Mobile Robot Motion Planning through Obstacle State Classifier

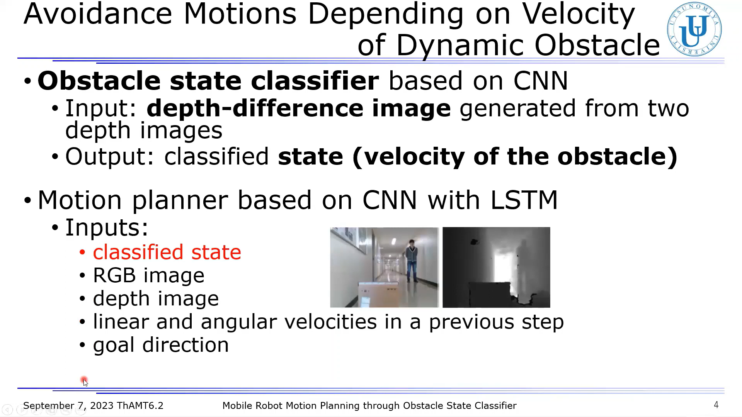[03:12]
Moreover, linear and angular velocities in a previous step and goal direction based on localization are used as inputs. The outputs from the motion planner are the next linear and angular velocities.
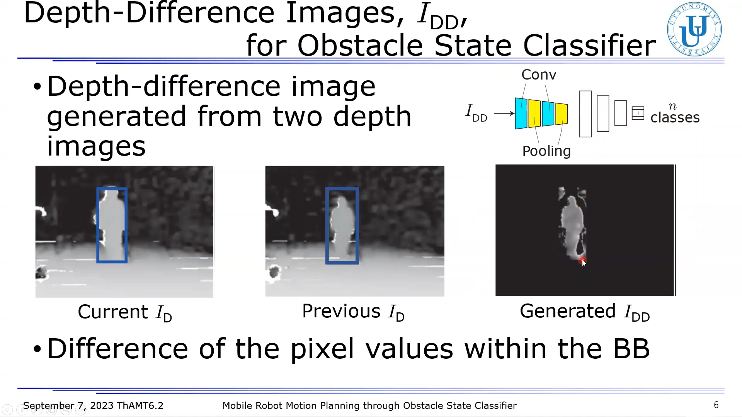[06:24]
Finally, the light figure shows the generated depth difference image. The image outside the bounding box is all colored by black. For all numbers navigation, including obstacle avoidance, a mobile robot equipped with three RGBD cameras shown in this picture is used.